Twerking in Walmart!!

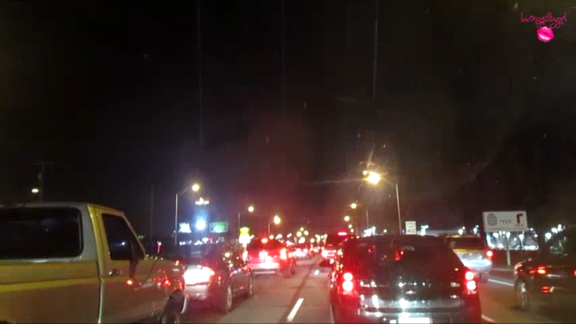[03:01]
It is nuts. That is just crazy traffic. We are at Toys R Us, and I don't know if we're gonna find anything.